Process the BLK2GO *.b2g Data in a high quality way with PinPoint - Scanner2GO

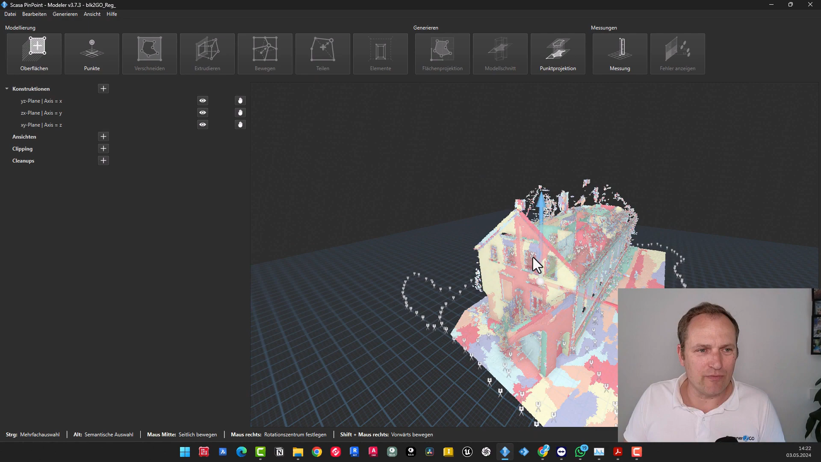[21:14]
They are automatically extracted, and that was also a bit the setting earlier with the accuracy. And then maybe we can just go into a room here and we can see that we have now made quite a few scans or extracted many locations.
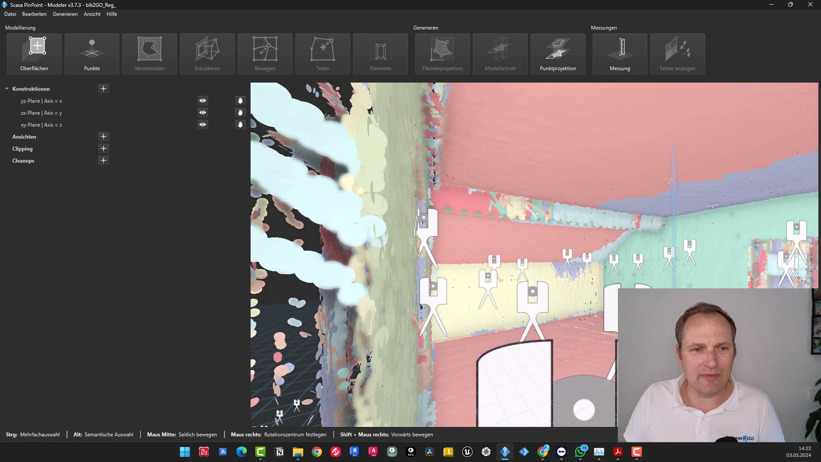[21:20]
As I said, that's what we determine.
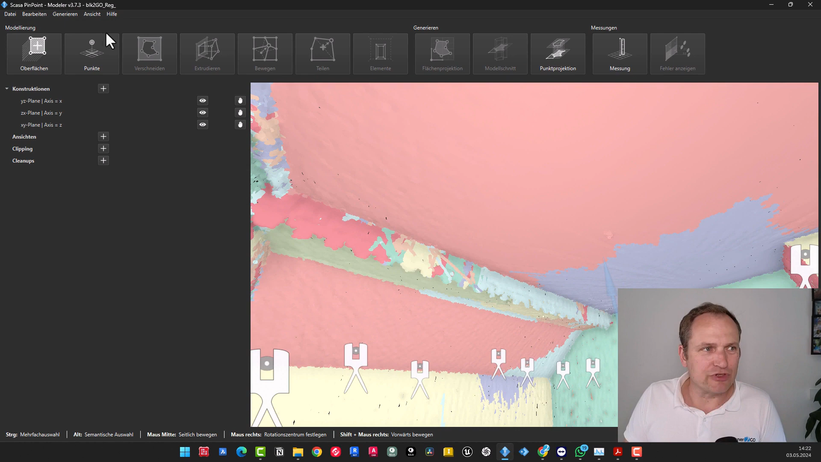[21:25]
Let's switch to the normal true color display, F3, and then we see, yes, that actually looks quite good.
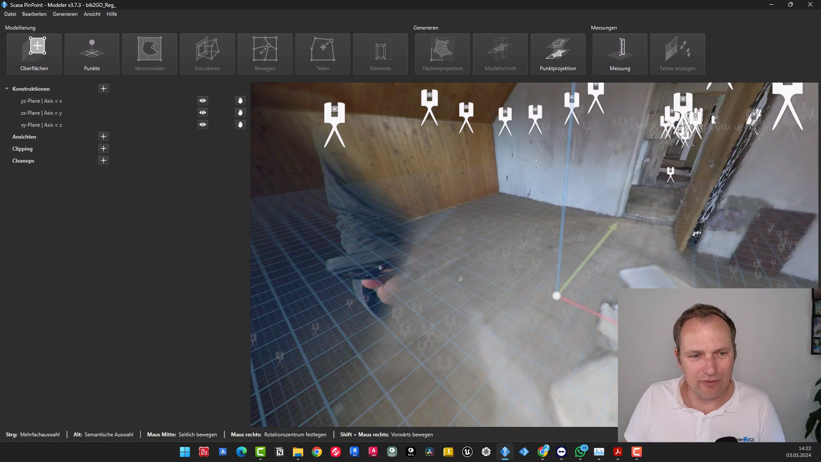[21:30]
You can already work efficiently with that.
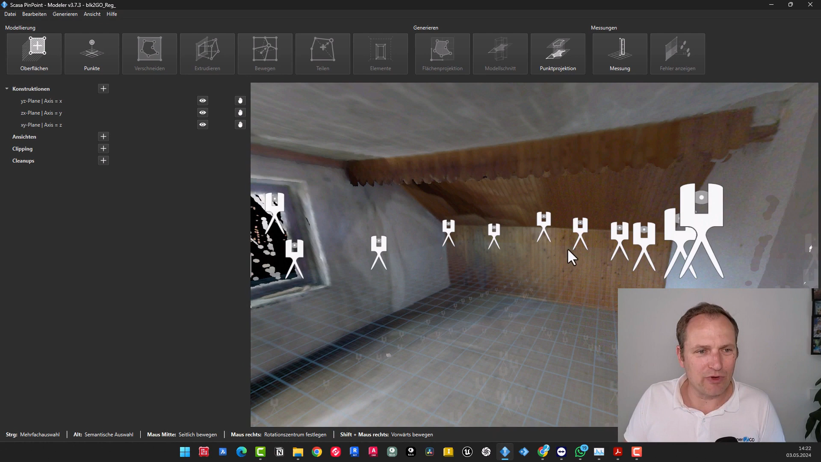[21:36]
And considering the rapid scanning of the entire thing at this moment, you can see someone walked through the room here.
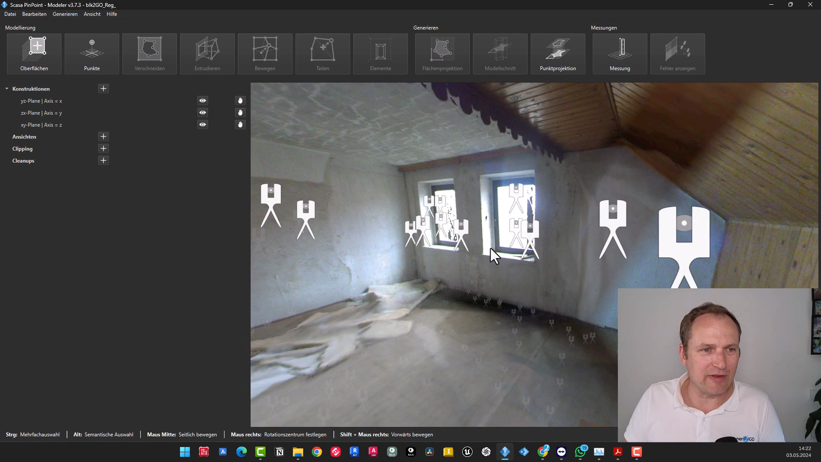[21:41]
More shots taken towards the window to capture that. And then one can proceed to state that point projection could then cut through this particular area.
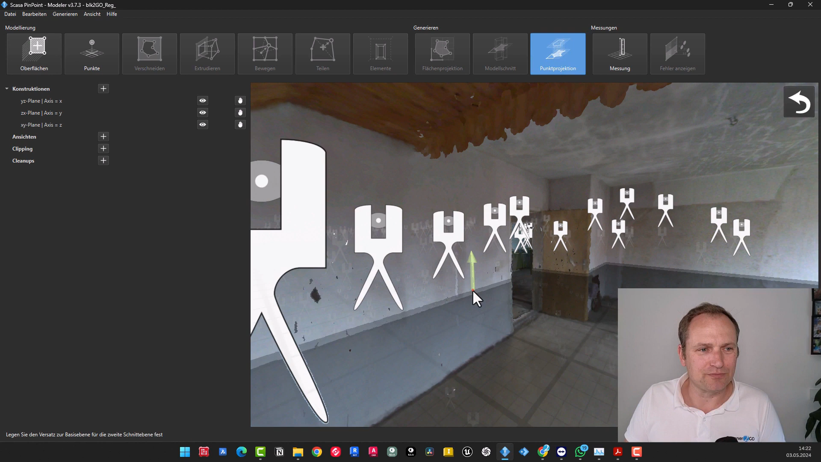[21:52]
For instance, to extract the two-dimensional points or the two-dimensional line once more.
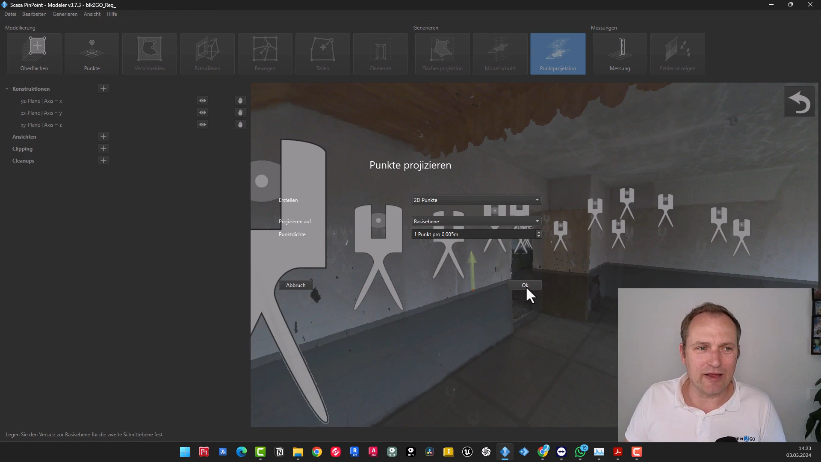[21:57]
I will make it brief, okay? That can be done quickly.
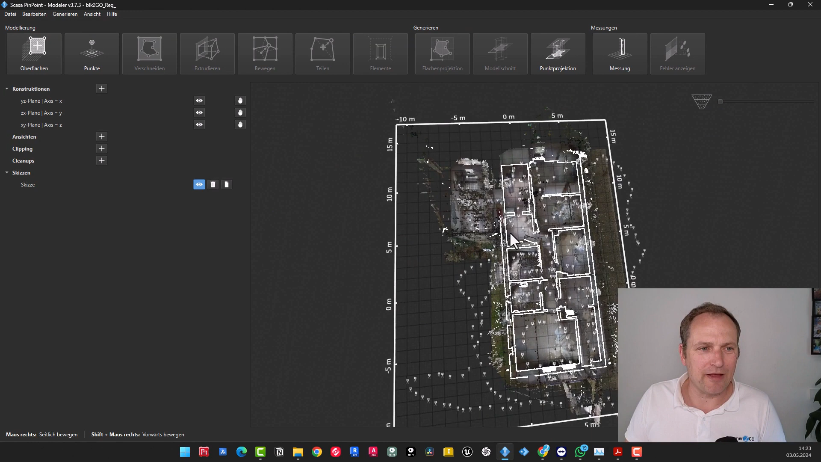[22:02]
Then we have a floor plan here, which could be output as a DXF file.
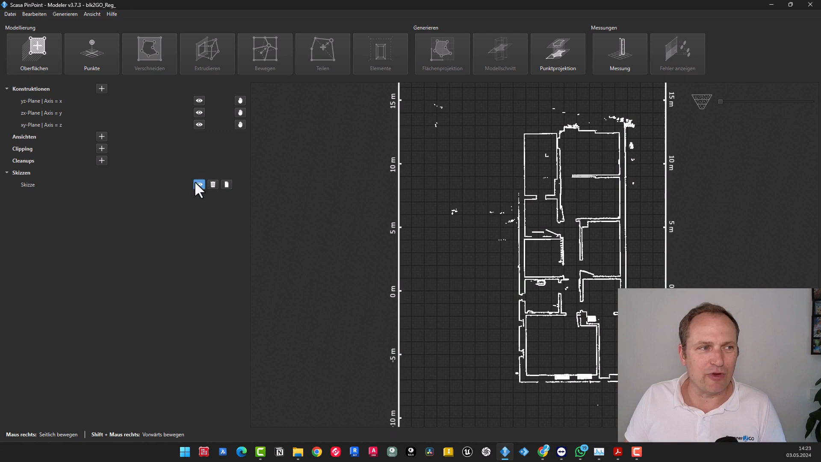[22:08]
Alternatively, one could start modeling by simply moving over the surface,
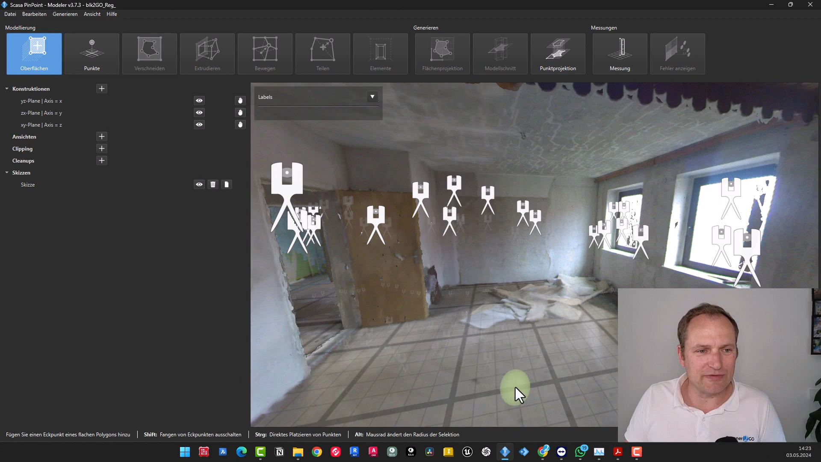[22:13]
defining the ground area, and then switch to the region highlight mode for modeling.
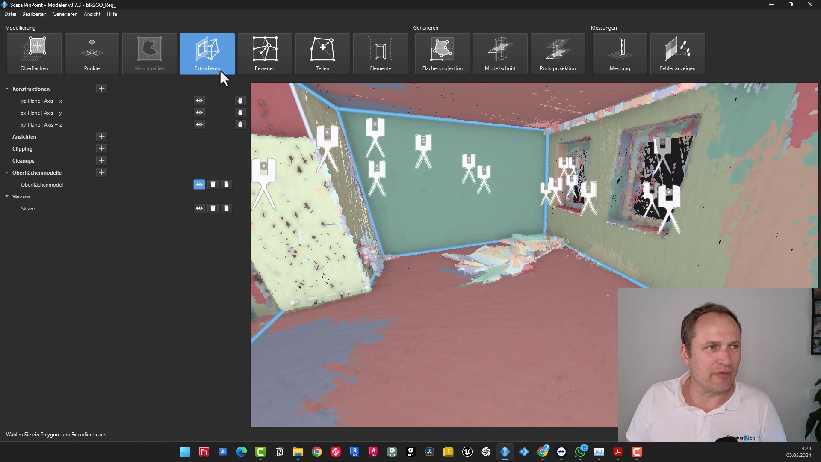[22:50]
I'll press the space bar to select, then press V, and there we have it. Our first 3D model is now complete.